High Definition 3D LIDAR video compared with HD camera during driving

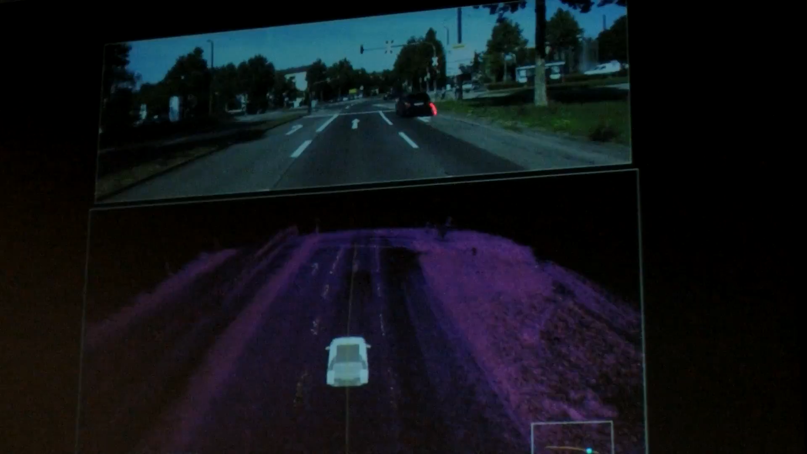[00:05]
see what's really going on in the scene, and this is what the LiDAR would produce. So, you know, if you're outside of the range of the LiDAR, you don't see anything, but within you can clearly see the lane markings,
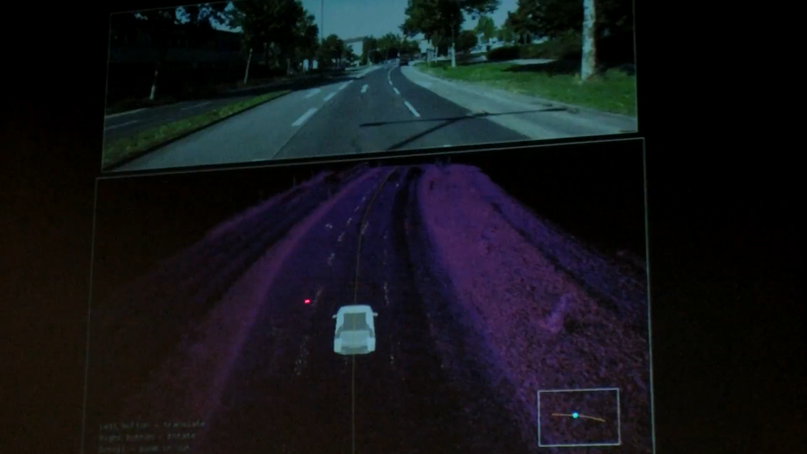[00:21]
and fortunately it's not so easy to show that this is real 3D diagram that you actually would know that there are objects there at various heights and so on.
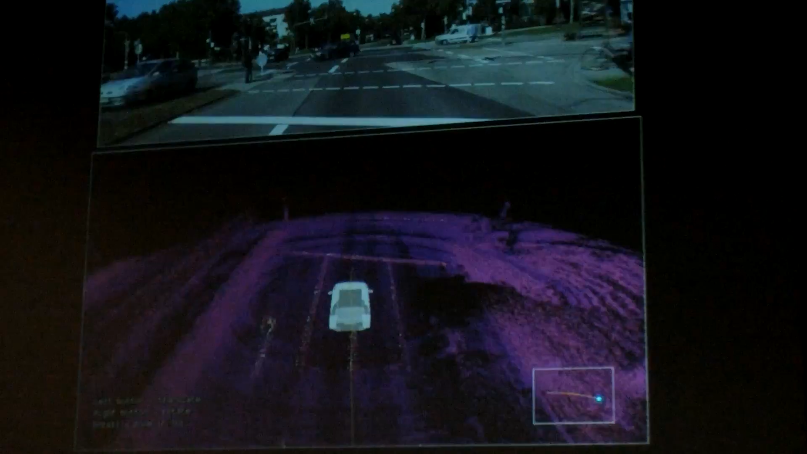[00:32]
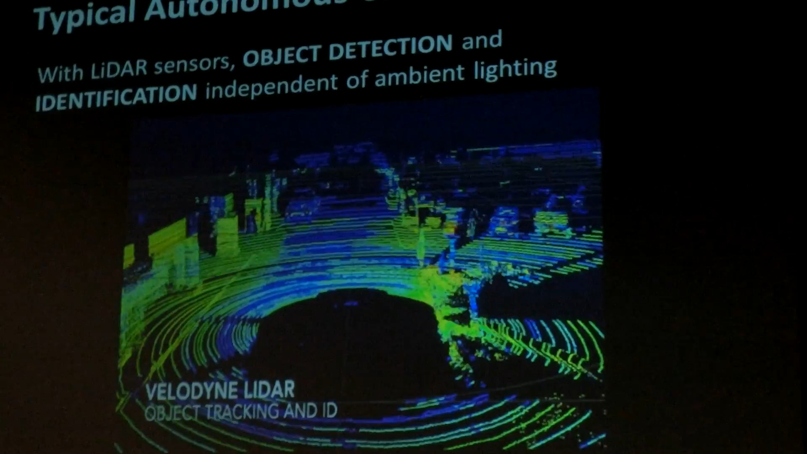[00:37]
So, and the other beauty is that, you know,
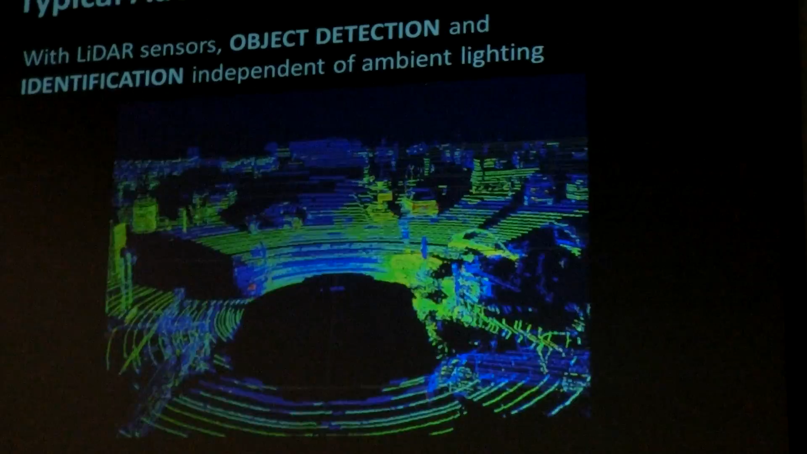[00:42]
let's say you were driving at night, you don't really need ambient light because the sensor emits its own light, so you can use all this data to, you know, see these objects.
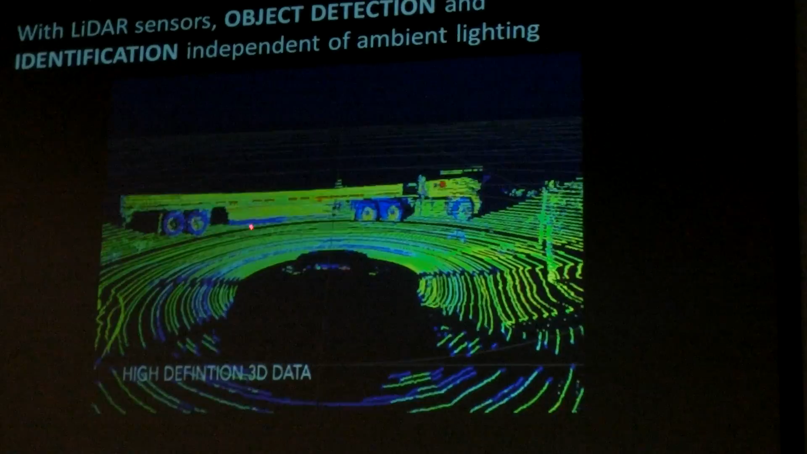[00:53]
Again, we just produced the 3D point cloud data,
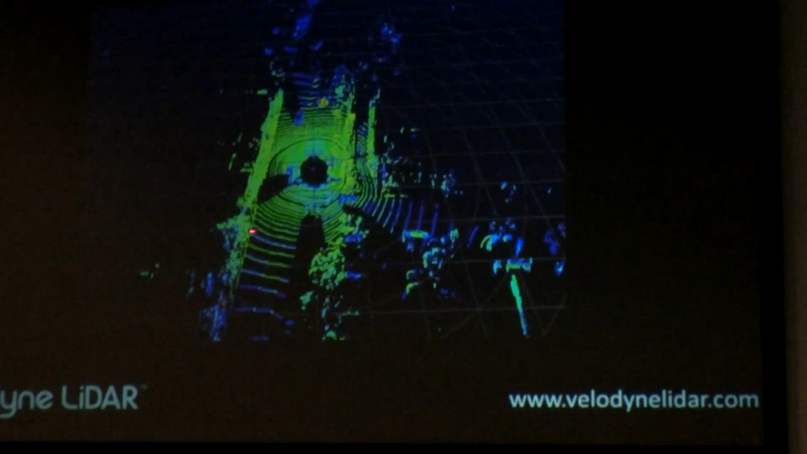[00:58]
but you can imagine that customers that get this data and have software running, but, you know,
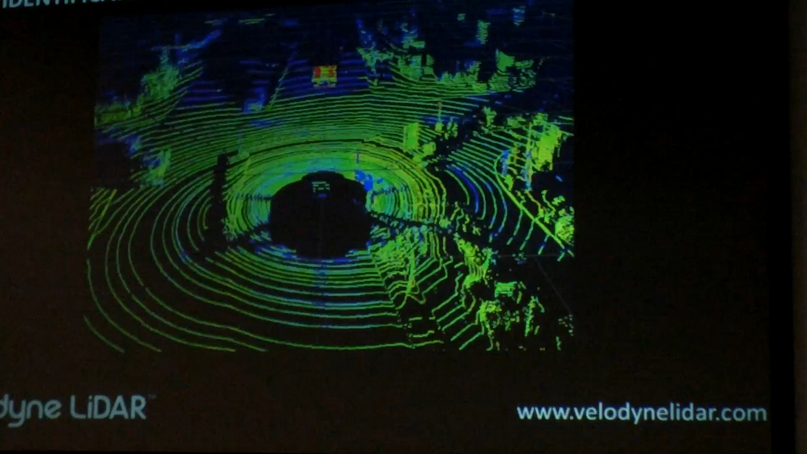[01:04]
on top of this basically can identify what's stationary and what's moving and so on. And typically they can distinguish between cars and pedestrians and so on.
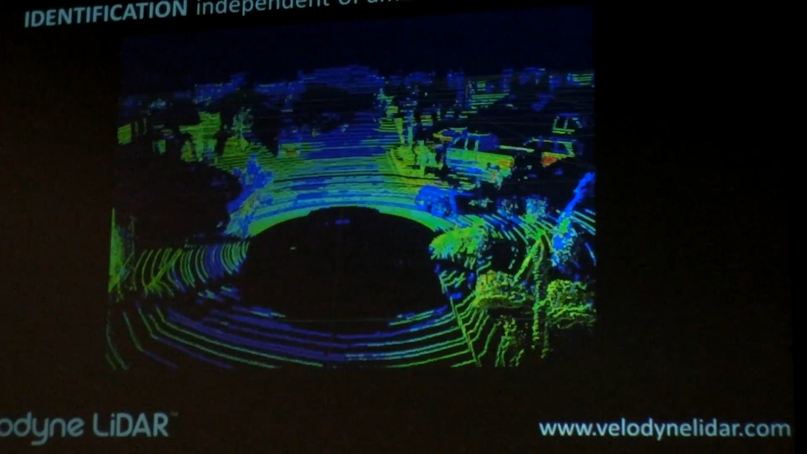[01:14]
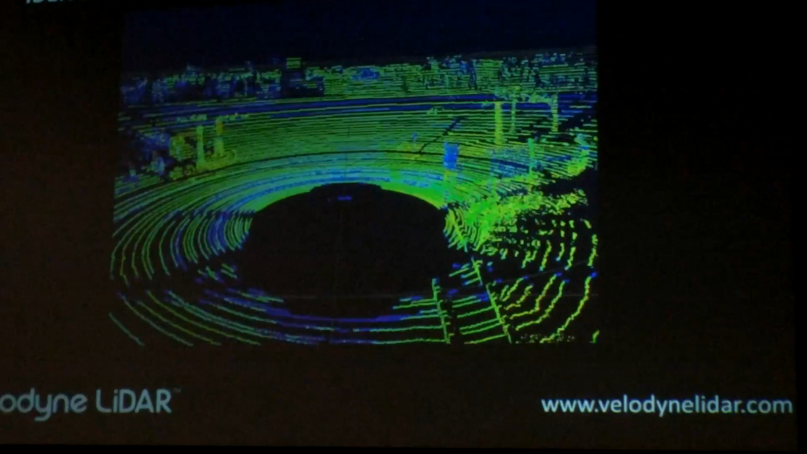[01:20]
So, here's another typical use.
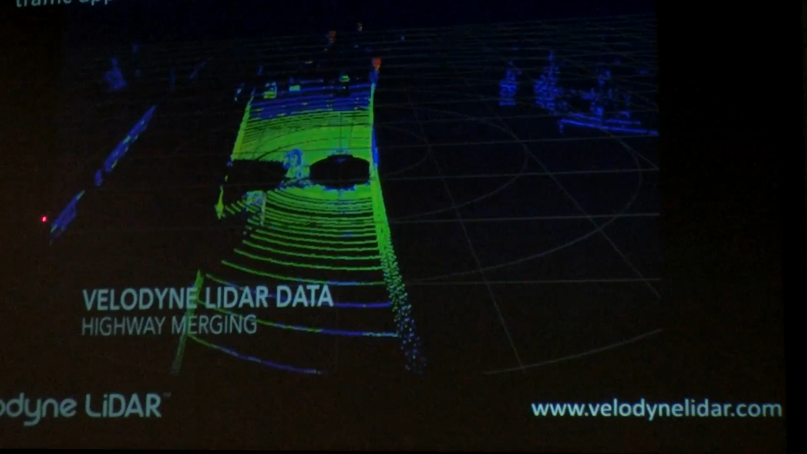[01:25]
This is a highway merge, so it's a very difficult problem if at high speed coming up to a T-junction.
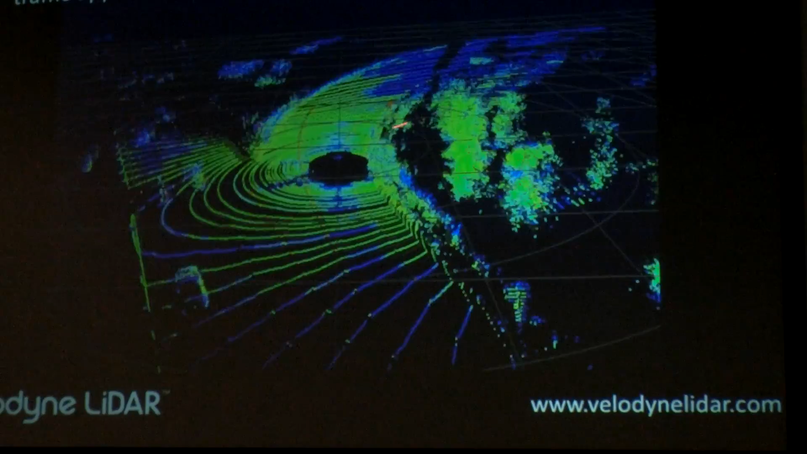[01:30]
On this case you're merging other cars and objects moving at very high speed on the road you're merging with, so you don't have much time, and you need to identify these objects quickly without,
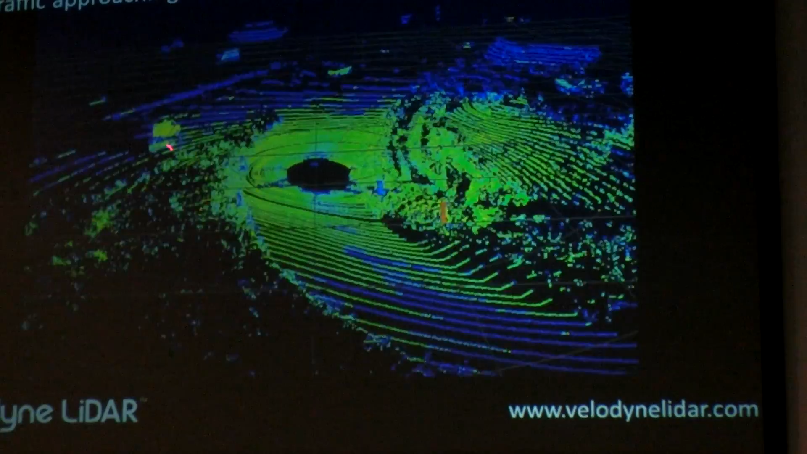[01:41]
you know, a lot of computing horsepower, you know, and then make a decision are you going to merge or not.